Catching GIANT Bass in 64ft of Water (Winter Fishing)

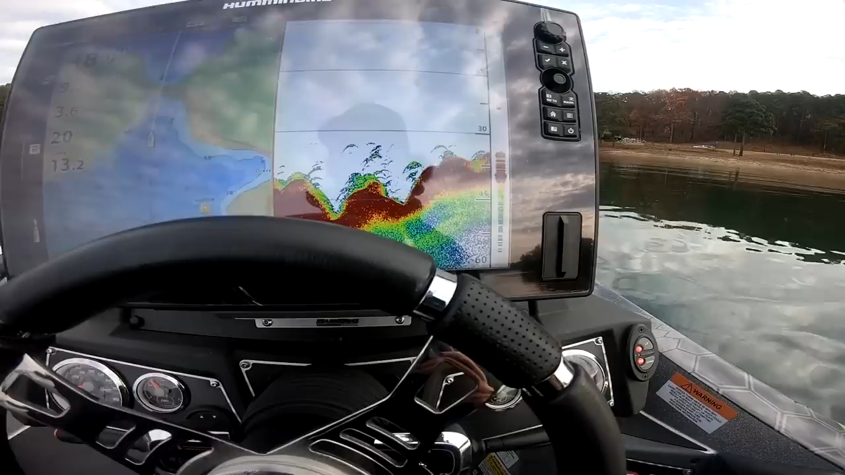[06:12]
Look at that There's a few fish down here In this ditch Scanning over it Before I start Making any decisions Mark that I'm
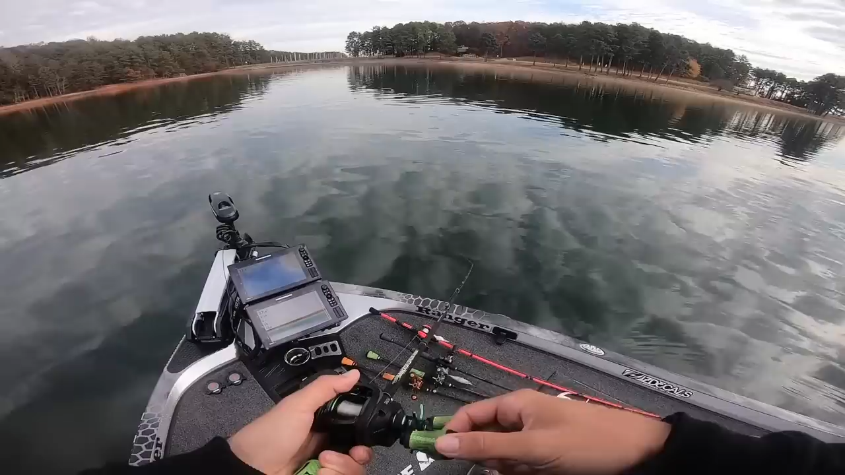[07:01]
I'm fishing a ditch Right now I'm scanning a few fish Down in it I'm throwing a fish head Down there I'm going to run A little deep Oh my gosh Dude I just got hammered I got him I got him Call me back Alright Hang up
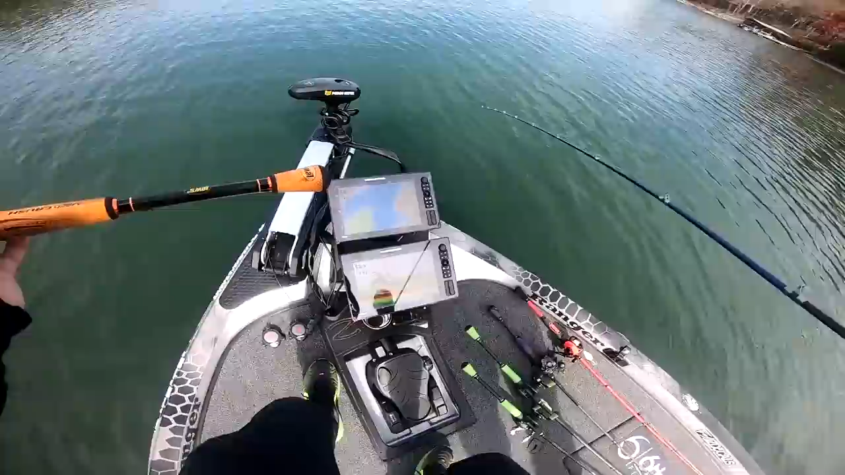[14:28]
not even kidding All those squiggly lines Are all bass At each and every single one of them There's 100 fish under us I just landed right in front of some Look at this Oh it was game over Look Look at that See that Watch I'm going to stop it